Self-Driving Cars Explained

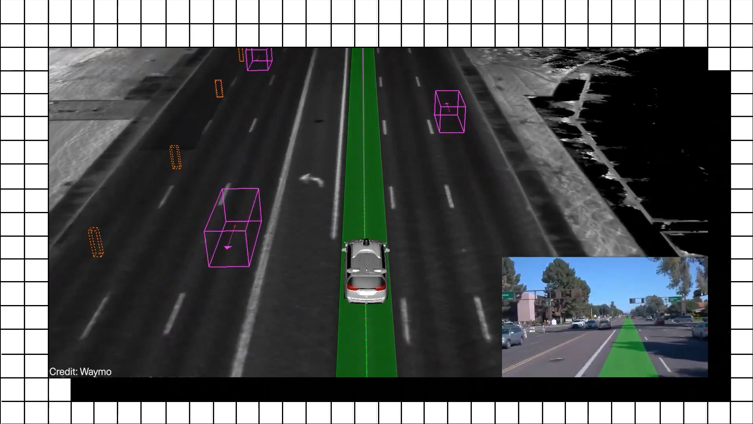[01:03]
Autonomous vehicles depend on a complex array of sensors,
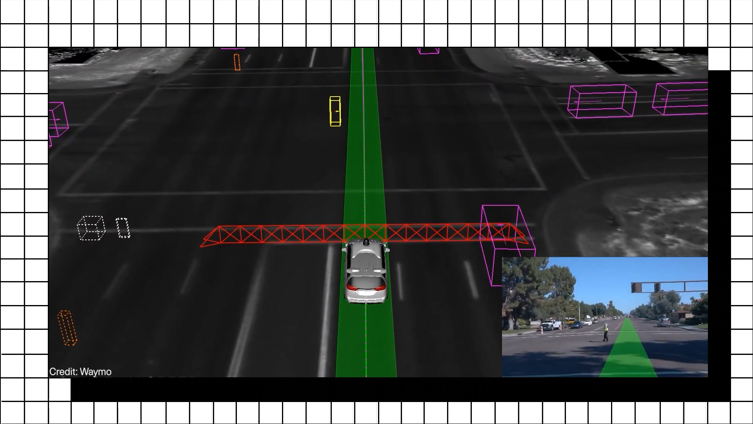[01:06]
like radar, cameras, and LIDAR, a laser-based detection system.
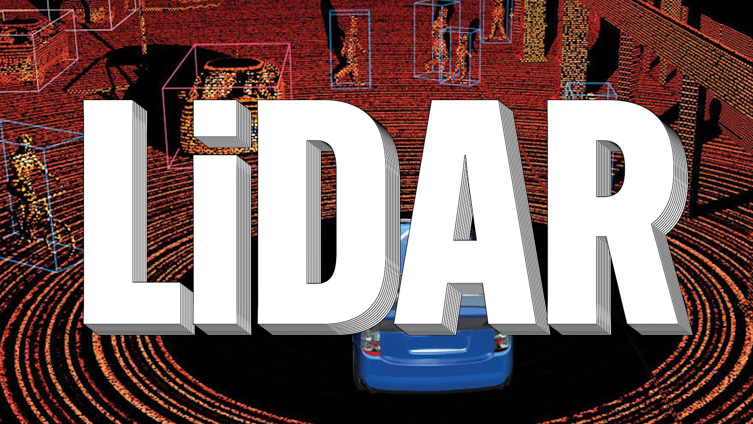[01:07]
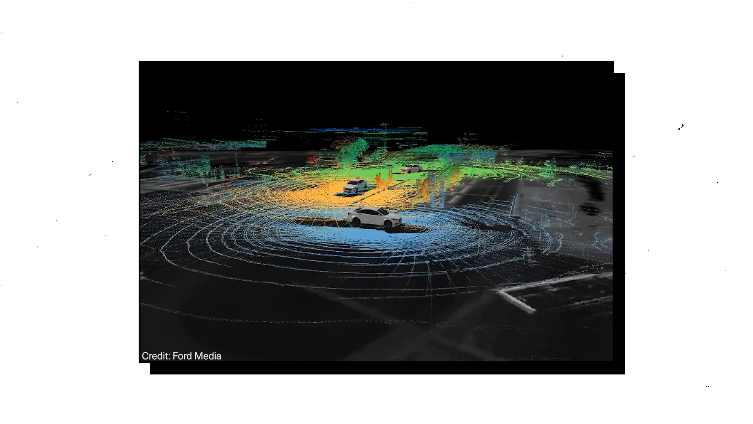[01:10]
These sensors constantly scan and collect data from the car's surroundings,
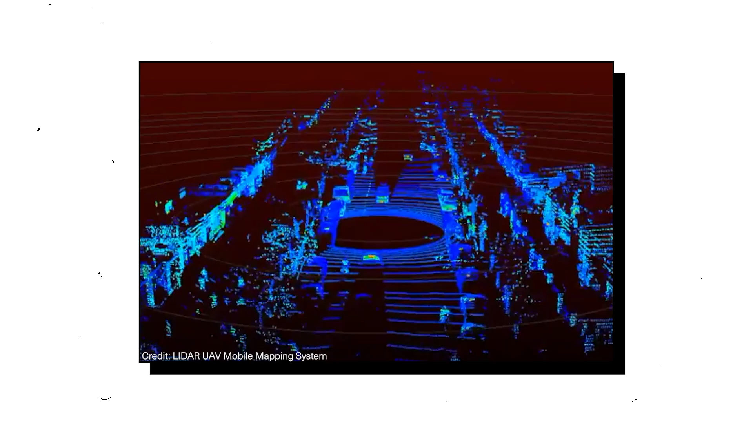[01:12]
capturing details like other vehicles, pedestrians, traffic signs, and road markings.